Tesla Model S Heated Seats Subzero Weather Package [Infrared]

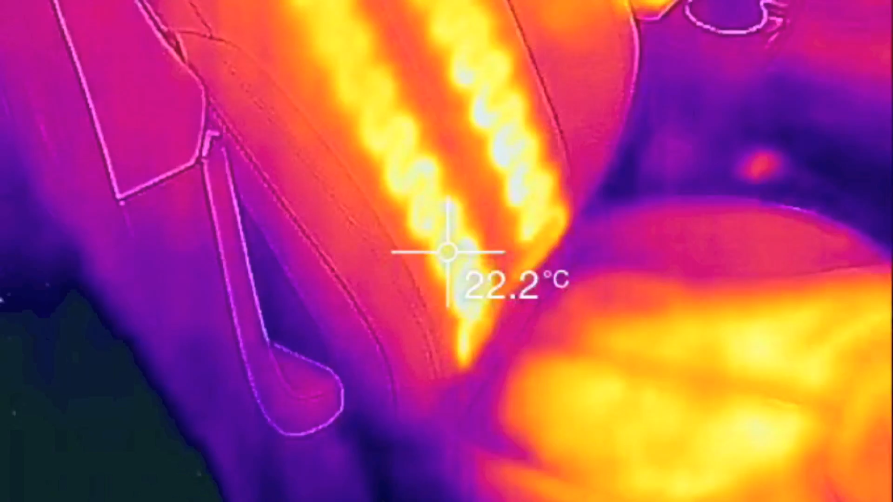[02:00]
On screen: spot 22.2°C
Wow, that looks cool. Let's look at the back. Oh, that's neat. I actually did not look at this before I started the video.
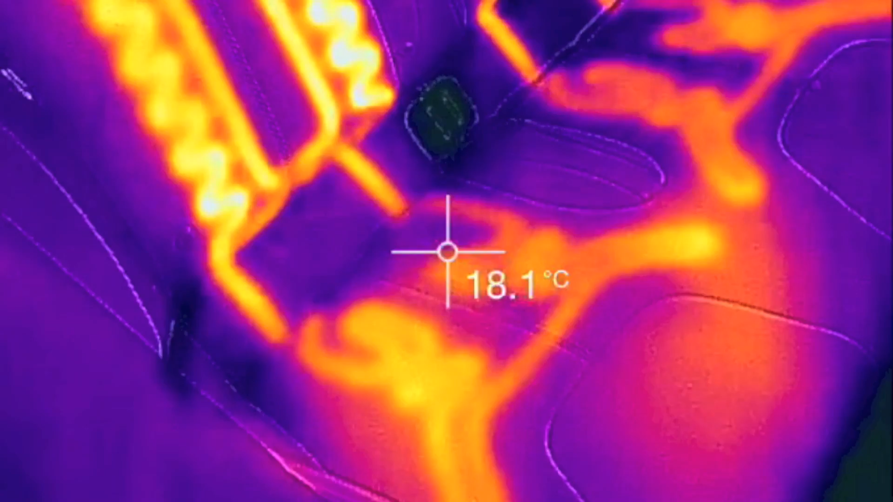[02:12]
On screen: spot 18.1°C
So that's actually really kind of cool. So each of the back seat positions are exactly the same.
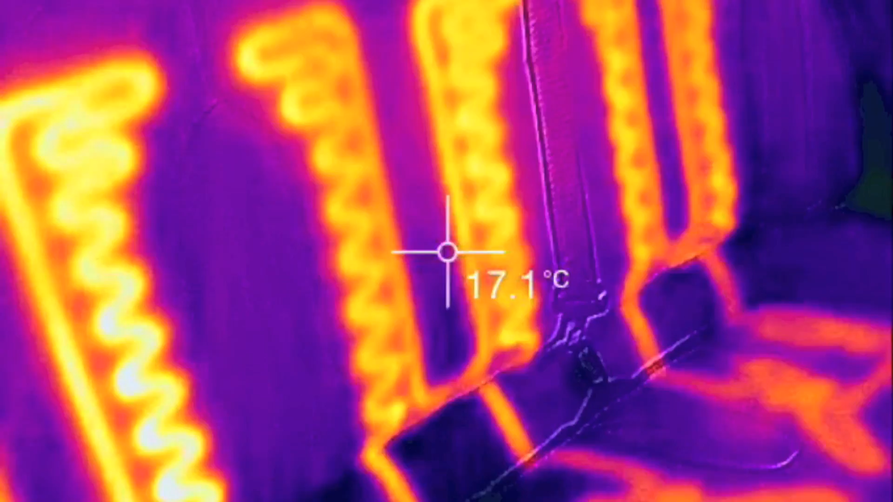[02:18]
On screen: spot 17.1°C
Comes out kind of follows.
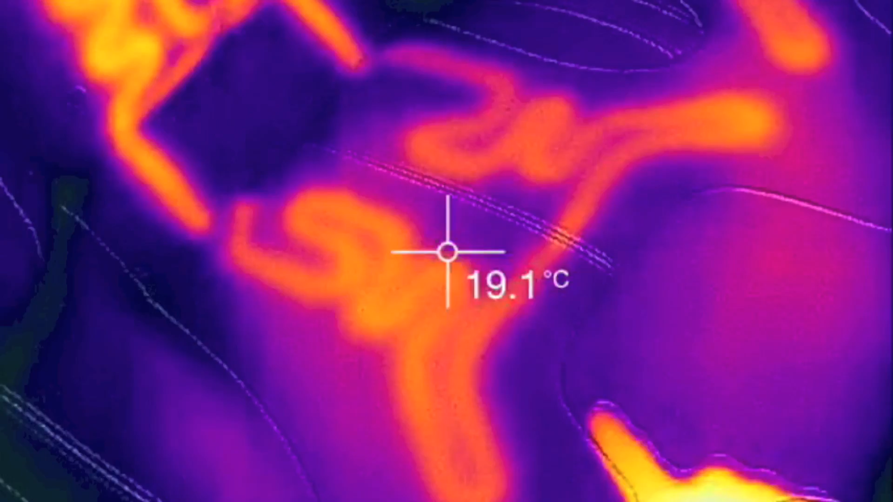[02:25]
On screen: spot 19.1°C
You can see the line here on the leather on the seat. So just kind of comes out a little bit here and then down there.
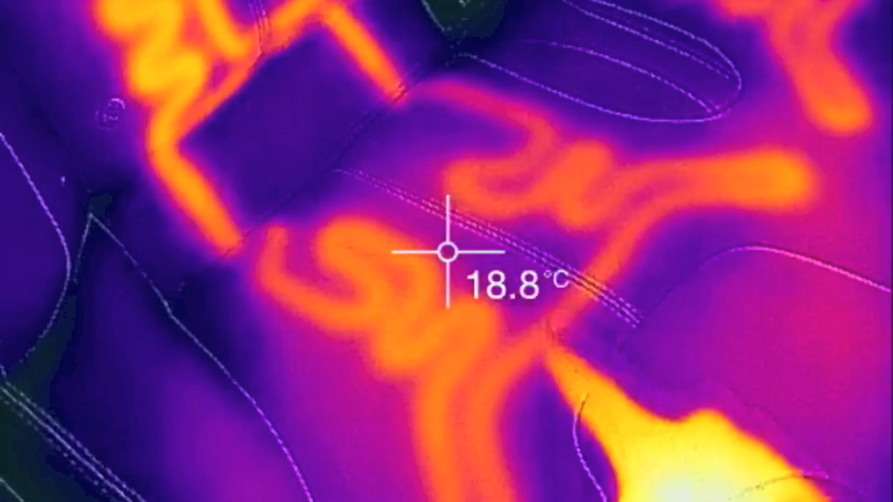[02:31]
On screen: spot 18.8°C
That's really cool. Come back over here. Passenger seat.
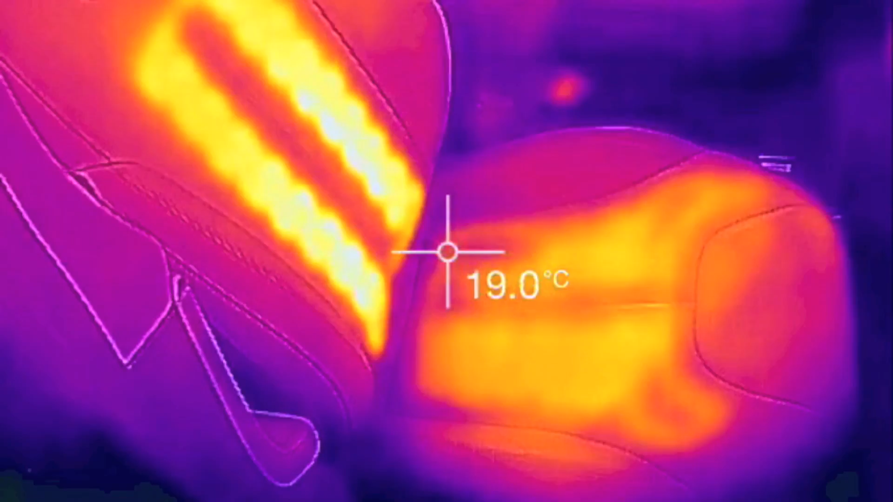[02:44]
On screen: spot 19.0°C
Warming. Driver's seat. Let's look at it again.
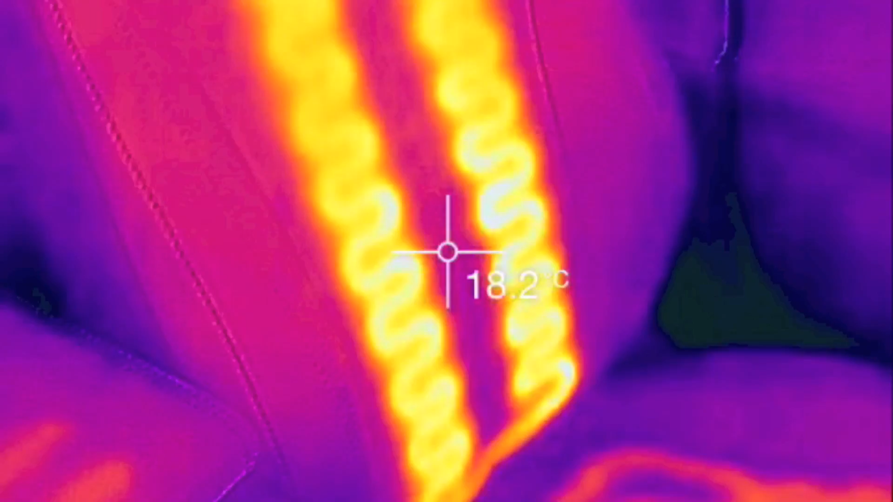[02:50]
On screen: spot 18.2°C
So the back, say 24, 25 degrees Celsius. And the bottom, about 19. It's possible there's maybe additional padding on the bottom between the element and where you sit.
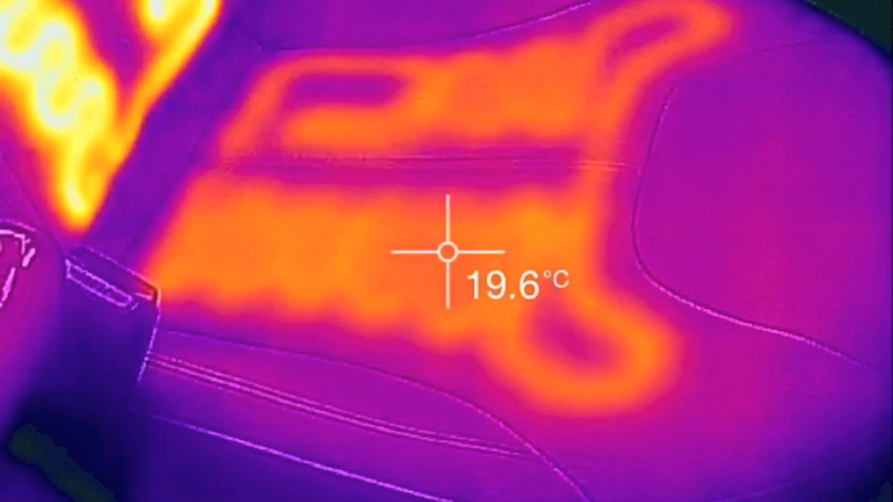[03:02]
On screen: spot 19.6°C
Or I'm not sure why the back would heat up faster.
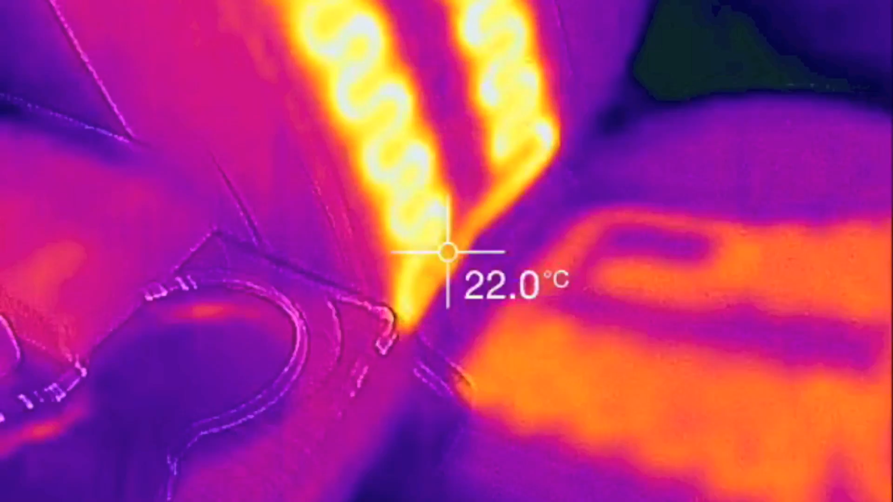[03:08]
On screen: spot 22.0°C
But it obviously does.
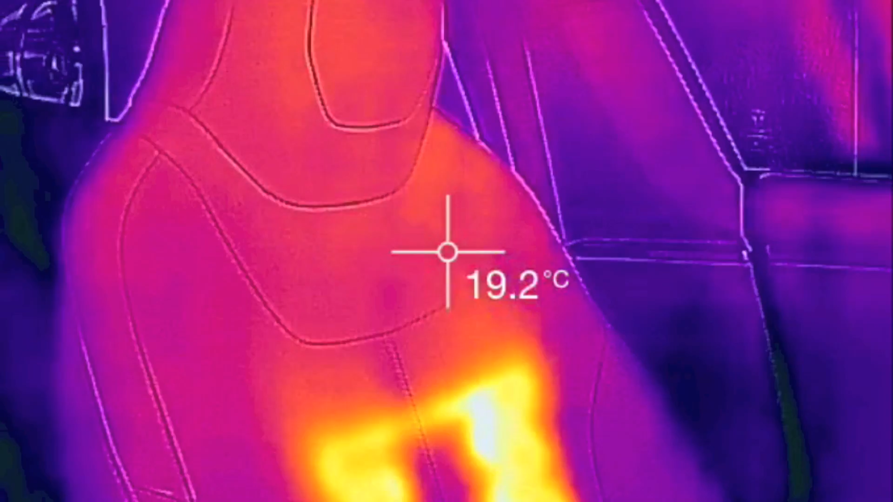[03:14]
On screen: spot 19.2°C
See, there kind of gives you an indication of how high up the heat goes.
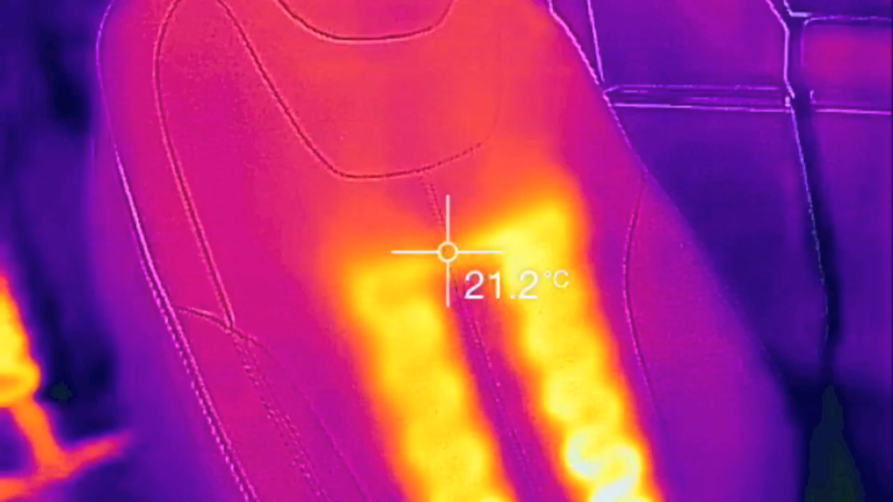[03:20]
On screen: spot 21.2°C
Down a few inches from that stitching line right there.
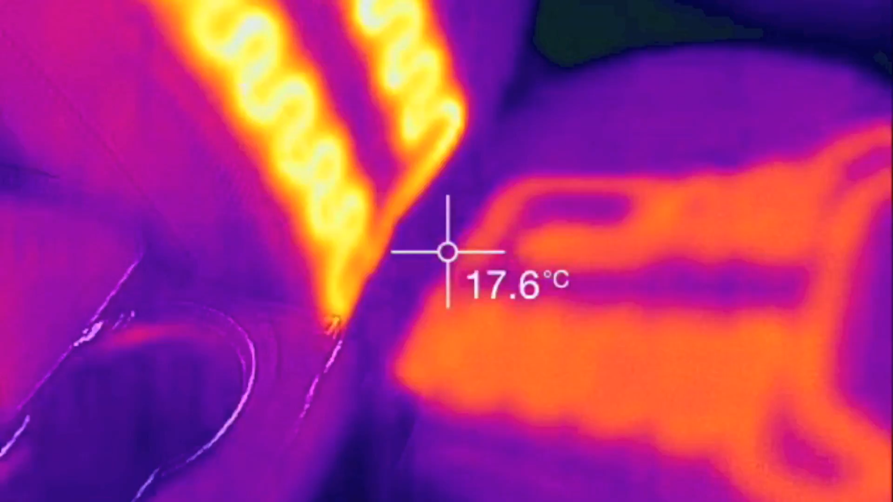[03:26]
On screen: spot 17.6°C
And let's see what this one looks like.
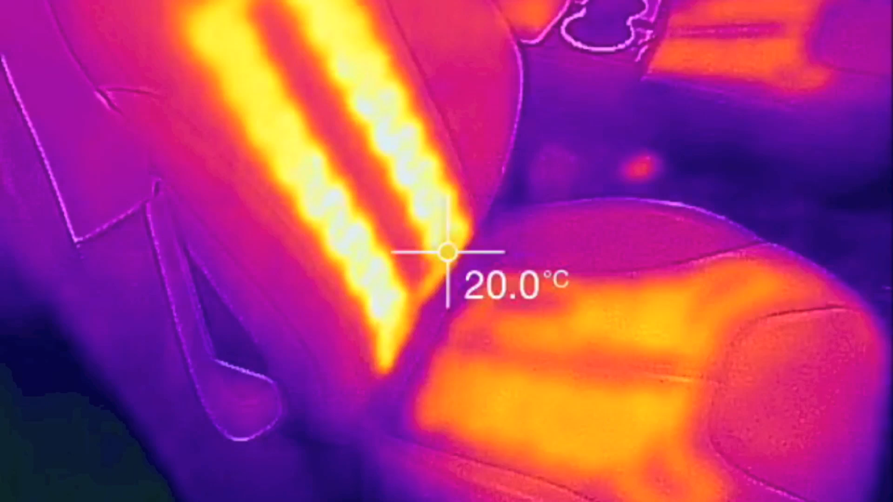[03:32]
On screen: spot 20.0°C
Yeah, exactly the same. So the element, we're looking at about 28, 29 Celsius and climbing.
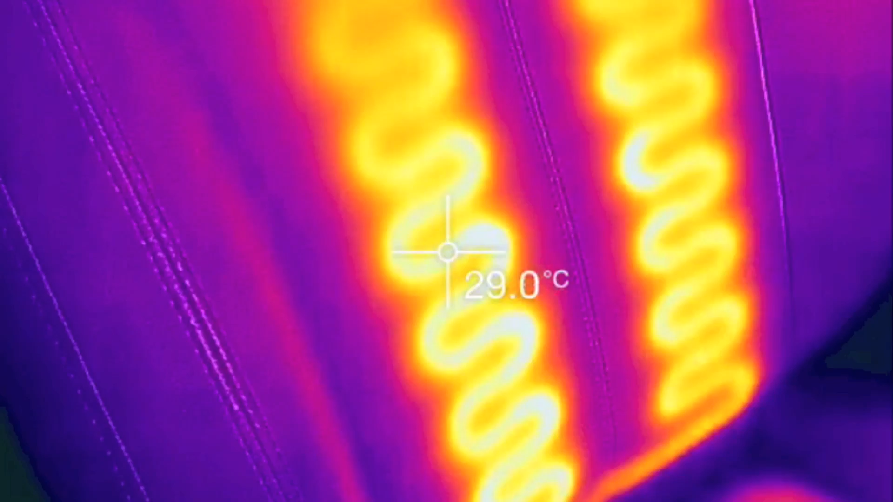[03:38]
On screen: spot 29.0°C
Down here, 23.
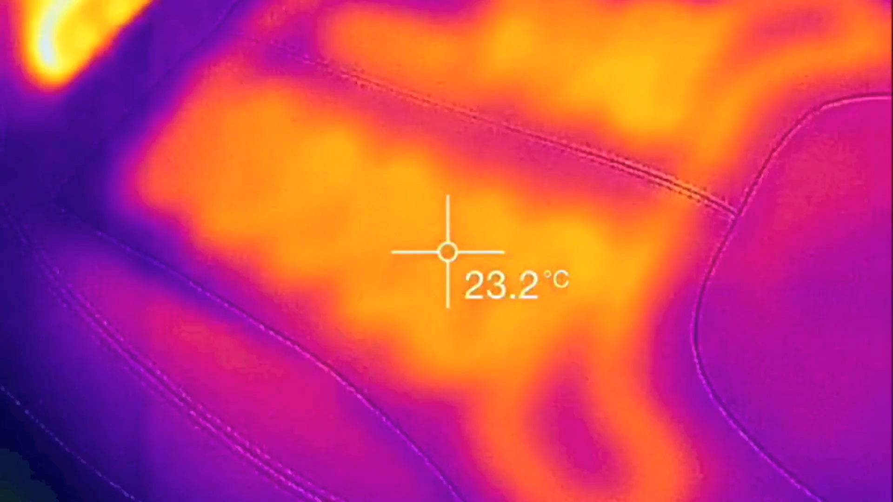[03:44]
On screen: spot 23.2°C
That looks really cool. Let's look at the back again. That is neat.
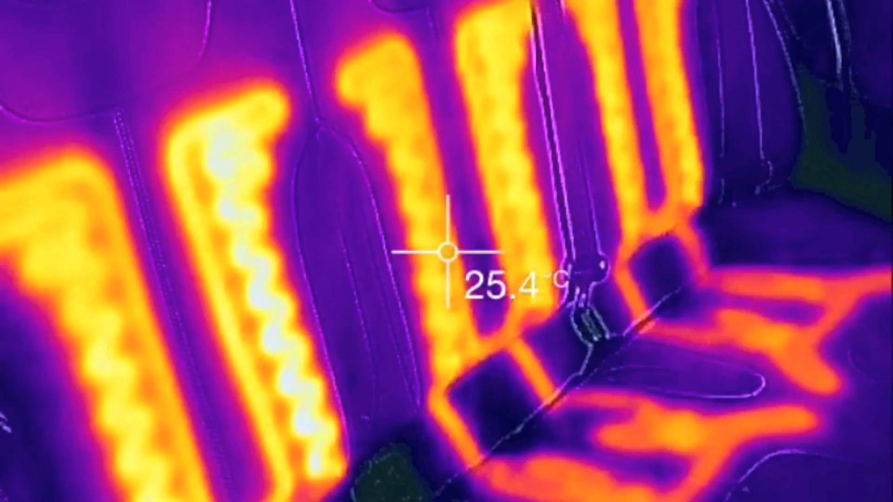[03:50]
On screen: spot 25.4°C
And let's take a look at that steering wheel again.
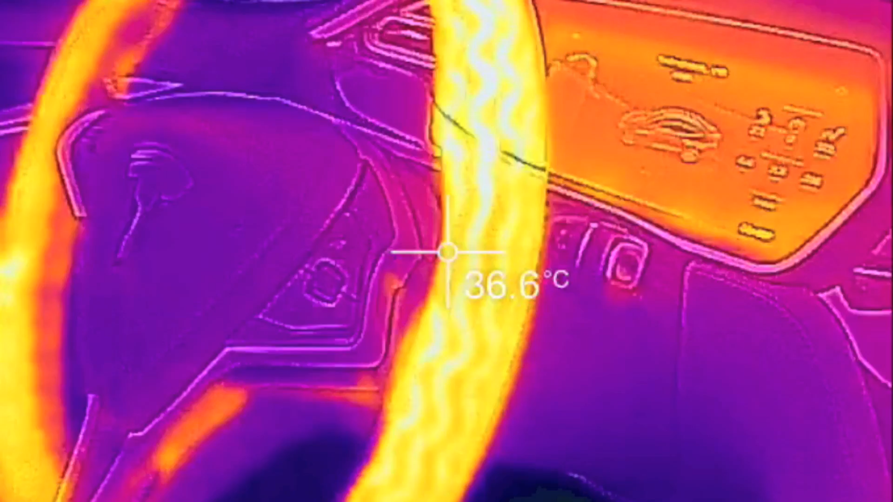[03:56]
On screen: spot 36.6°C
39, 40. Wow.
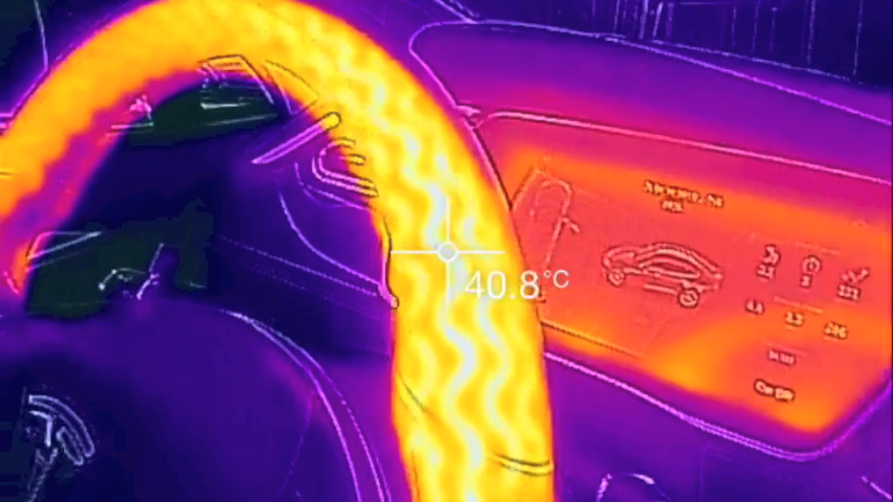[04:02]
On screen: spot 40.8°C
The heated steering wheel works. That is for sure.